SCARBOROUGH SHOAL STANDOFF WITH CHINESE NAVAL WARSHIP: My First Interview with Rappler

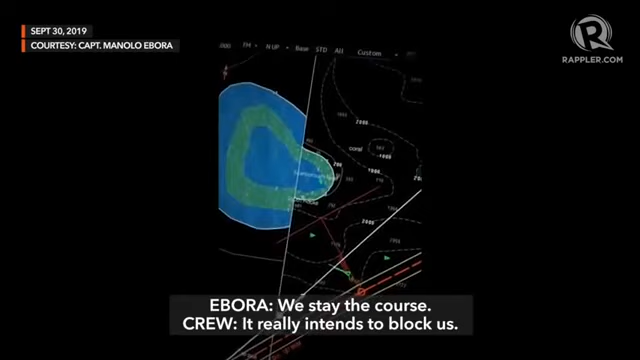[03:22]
Yeah. Stationary sila about 10 miles off from Scarborough Reef.
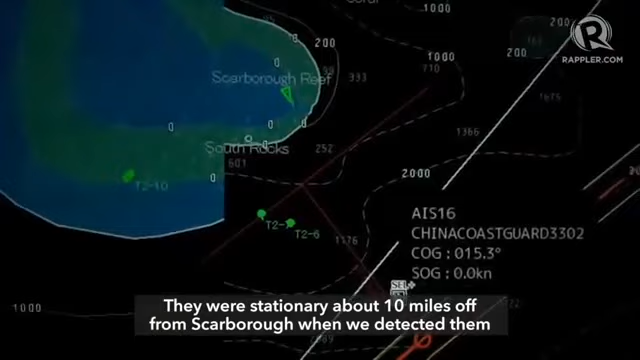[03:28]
Nung unang detection namin. And then once, nung pumapasok na ako, sige, hindi ko sila pinakinggan.
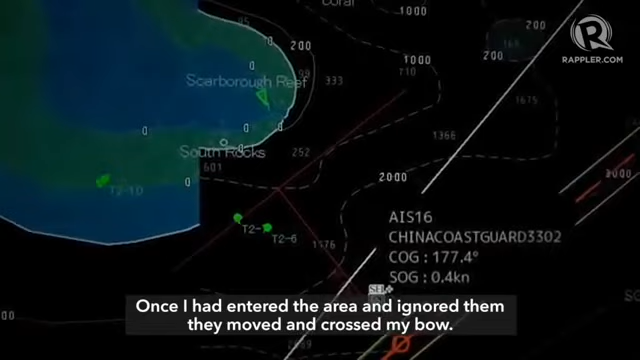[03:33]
Umalis sila sa pwesto nila at nag-cross sila sa aking bow.
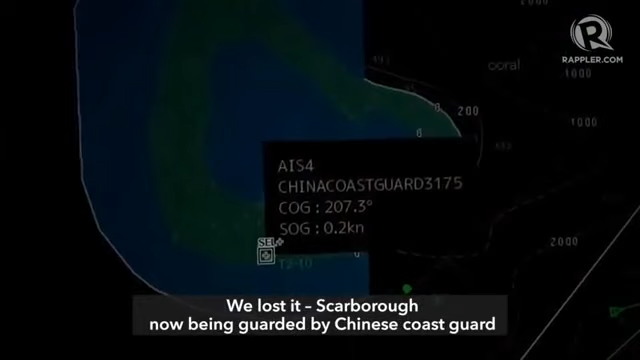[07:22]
Scarborough, binabantay na ng Chinese Coast Guard. Sige, kinakamkam na ng Intsik.